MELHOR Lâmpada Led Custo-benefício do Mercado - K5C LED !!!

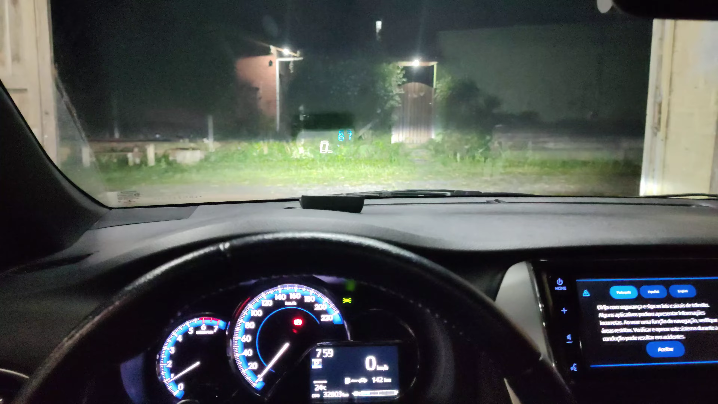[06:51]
Olha só isso. Vamos engatar a marcha aqui. Vamos ver se o gato, né, não vai ficar na frente ali. Olha lá. Meu Deus do céu. É muita força.
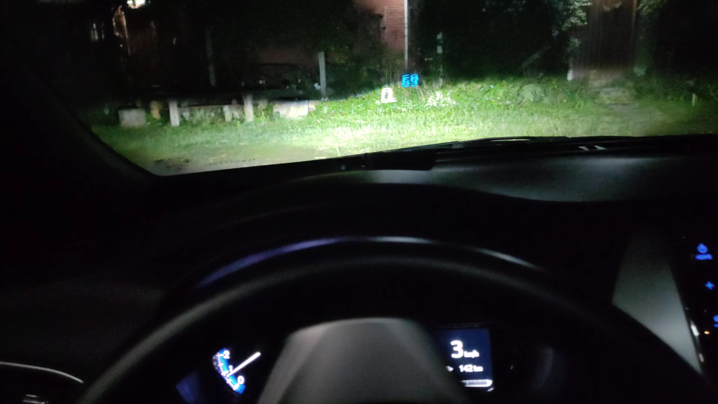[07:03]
Vamos saindo aqui para não... Esses gatos não saem da frente, né? Isso é uma tentada.
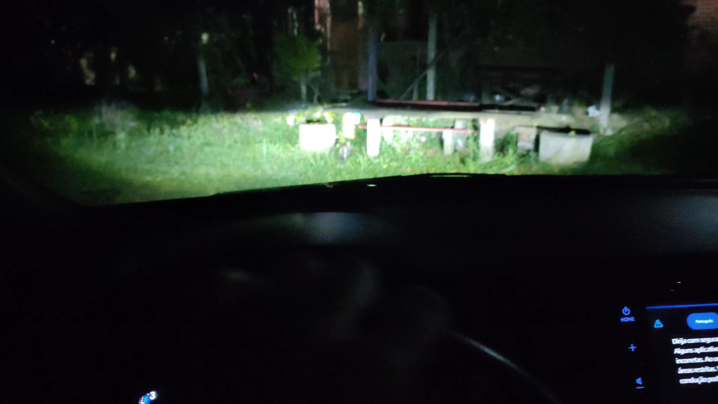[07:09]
Ó, tem mais um lá. Olha isso, ó. Vamos dar a luz alta lá. Olha lá. Meu Deus do céu. Que luz, né? Top.
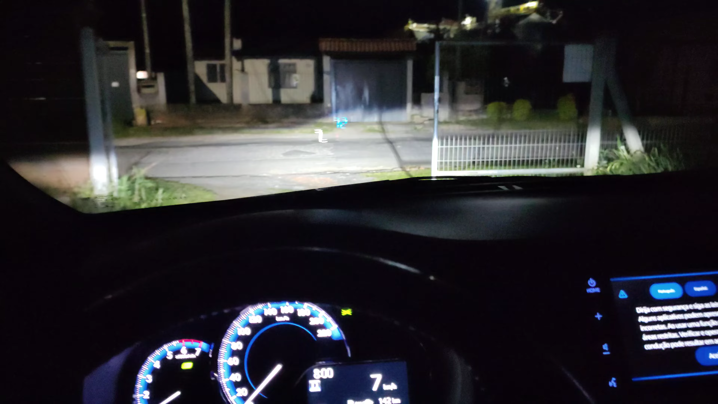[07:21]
Vamos dar uma volta aqui para vocês verem o que é a qualidade da iluminação. Saindo aqui, olha lá, ó.
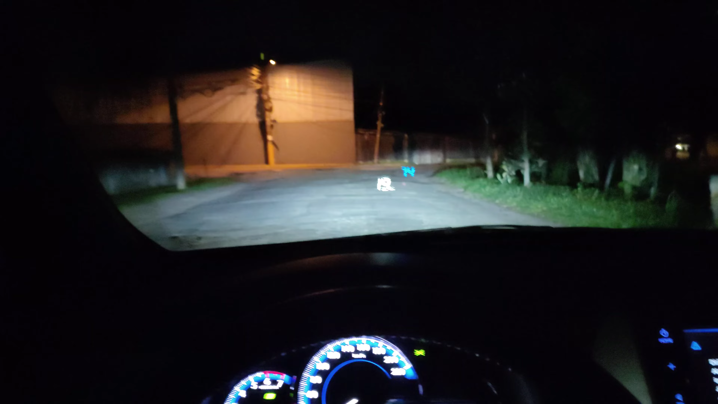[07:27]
Paredão de luz, ó. Que loucura.
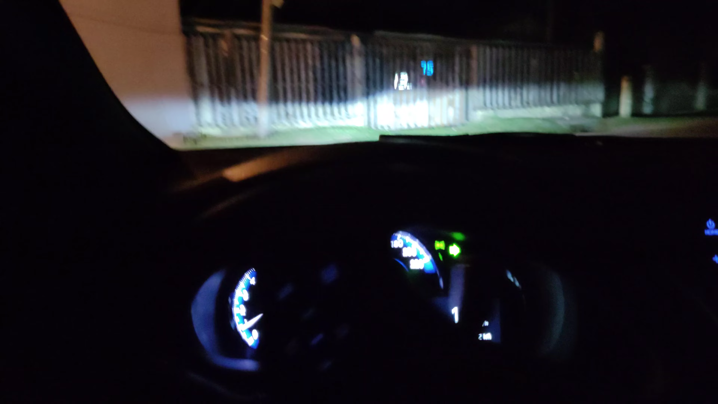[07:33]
Top. Vale a pena mesmo.
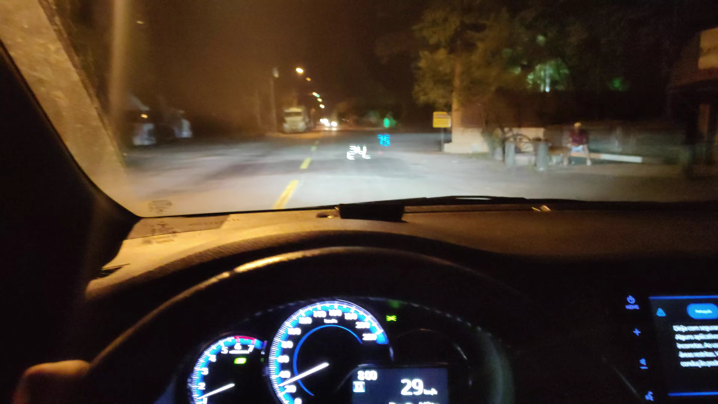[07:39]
Muito top mesmo. Iluminação fenomenal. Tem linha de corte também. Acompanha a linha de corte original do carro. Olha lá, ó.
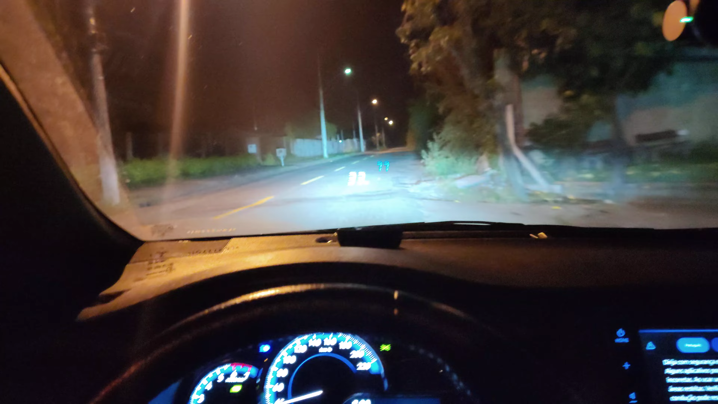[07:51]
Que loucura, que loucura. Eu vou pegar agora um asfalto novo, tá? Um asfalto que tem... Não tem 10 dias. Um asfalto pretinho. Vamos lá. Para vocês verem.
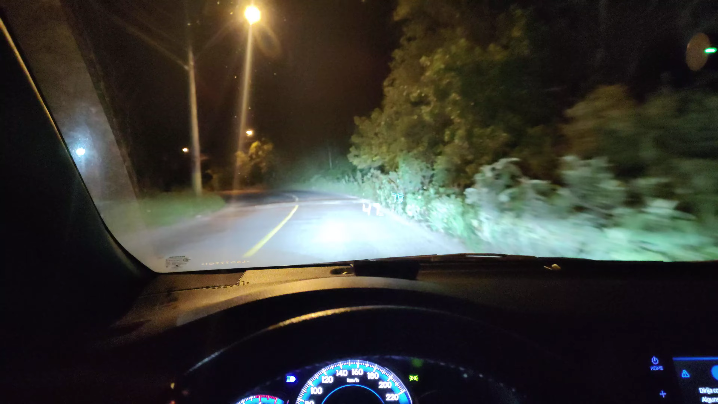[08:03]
Que luz violenta. Vale a pena, pessoal. Por 200 e um pouquinho, vale a pena. Link está aqui embaixo na descrição do vídeo. Nossa, estou enxergando tudo, ó. Tudo mesmo. É aqui, ó. Vou pegar a esquerda. E aí vocês vão ver o que que... O que que é a iluminação. Essa aqui, ó. Asfalto novinho, pretinho, ó. Dá uma luz alta. Depois de anos, 30 anos, botar asfalto aqui.
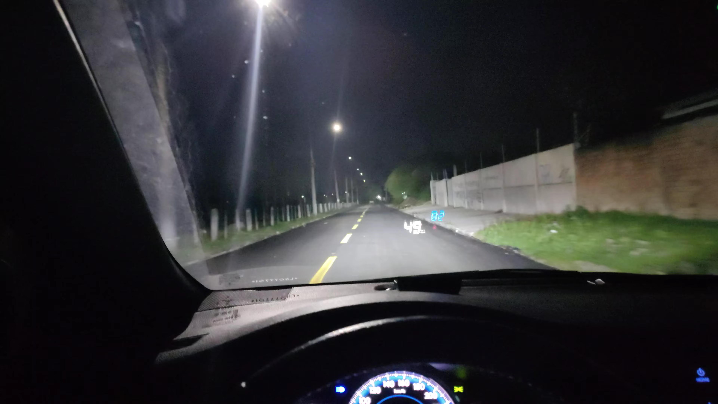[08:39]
Olha só no asfalto preto, que geralmente é o que mais barra, né? A luz. Aparece tudo. Vamos pegar um trecho de paralepípedo? Vamos lá, então. Olha lá o cara com a luzinha amarelinha. Não ilumina nada. Luz alta de novo. Foi. Cara, enxerga tudo. Pessoal, depois... O pessoal que compra as minhas lâmpadas, depois que eles...
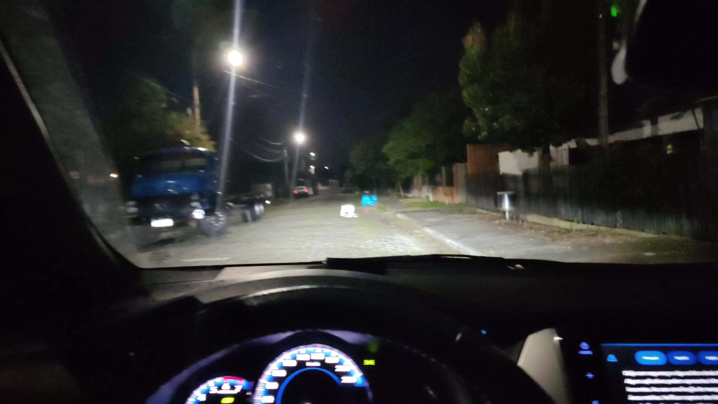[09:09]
Começam a usar elas, eles só querem andar de noite. É sério mesmo. Olha só a iluminação, hein. Desculpa o barulhinho, tem um... Tem um... Um estojinho aqui de... De fone de ouvido que está fazendo barulhinho aqui no porta-trecos aqui. Olha a luz alta lá, ó. Olha lá. Que espetáculo. Estou vendo lá dentro da casa da pessoa, né?
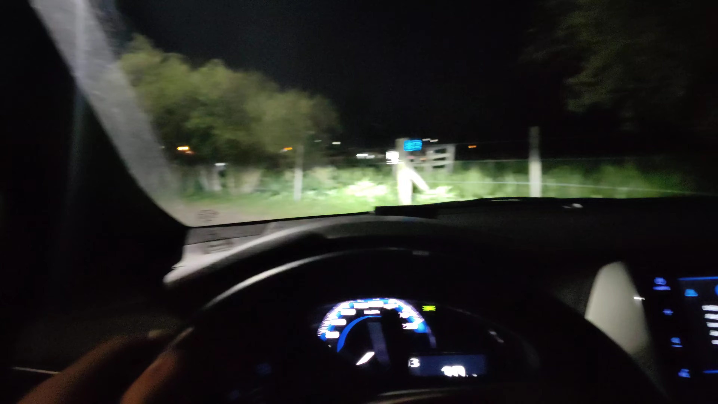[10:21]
A gente sempre anda devagarinho, né? Que tem criança. Ó, tem até um cachorro ali, bem loido. E aí... Ó, o cachorro. O cachorro rodando aqui na frente. E aí eu já vendi. Praticamente o primeiro lote. Eu vendi tudo. Assim, ó. Rapidinho. O pessoal comprou, aprovou, mandou vídeo. Agradecimento. E tudo mais. Olha só. A rua bem esburacada, ó. Tranquilo. O próximo vídeo eu quero fazer com milha também, tá? Eu só estou aqui com o farol baixo. O milha está a lâmpada original ainda.